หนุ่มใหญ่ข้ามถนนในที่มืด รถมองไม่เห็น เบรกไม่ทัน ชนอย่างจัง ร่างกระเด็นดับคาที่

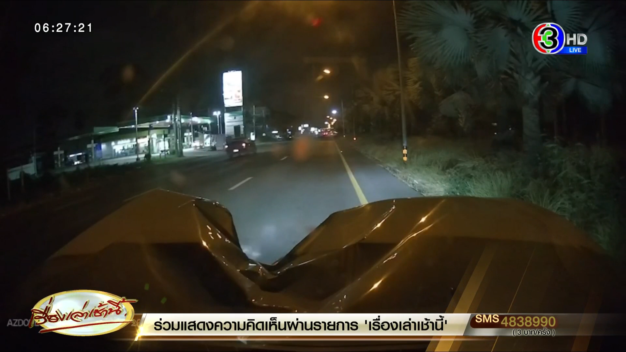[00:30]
แต่ถามว่ากระชั้นชิดไหมเนี่ยกระชั้นชิด ค่ะ นะ เป็นถนนสุขุมวิทก่อนถึงปากซอยบางละมุง12นี่ค่ะฝั่งขาเข้ากรุงเท
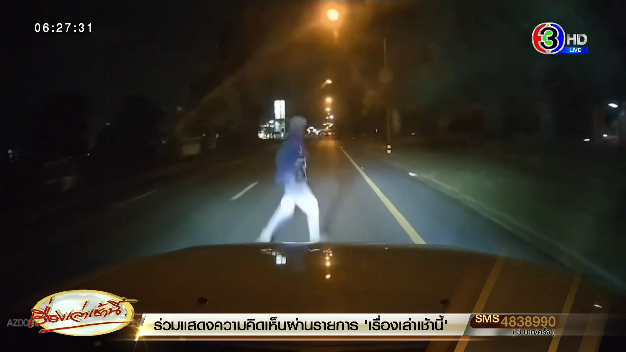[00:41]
พนะคะ คนขับรถฟอร์ดใช่ไหมอายุ27ปีชื่อศิลาเป็นเจ้าของโรงงานผลิตรองเท้าตกใจรอให้การกับเจ้าหน้าที่ในน้องไร ส่วนบนพื้นถนนก็เป็นร่างของนายไพบูลย์อายุ46ปีเป็นชาวจังหวัดเลยค่ะเสียชีวิตอยู่ในที่เกิดเหตุเลยตัวคนขับช